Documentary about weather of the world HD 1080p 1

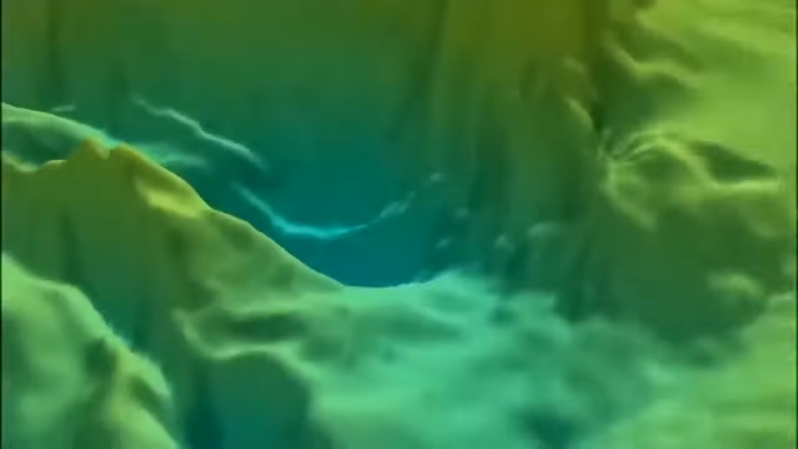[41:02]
The satellite data allows scientists to make a three-dimensional map of the ocean floor beneath the Weddell Sea.
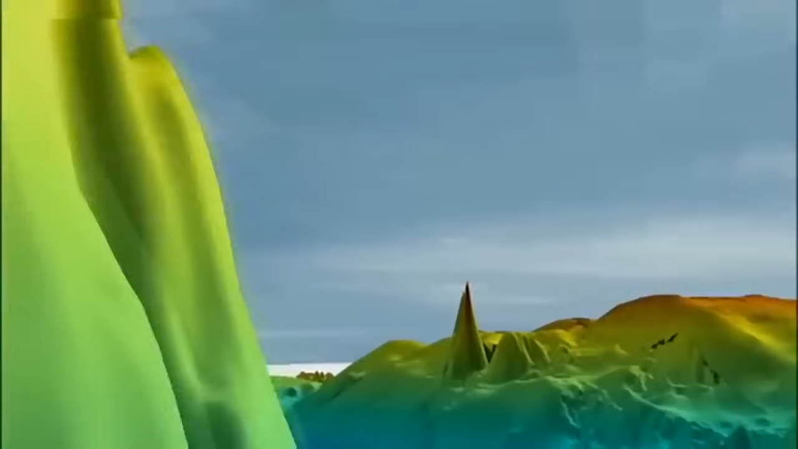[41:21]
As the brine descends into the ocean, it eventually falls over this precipice.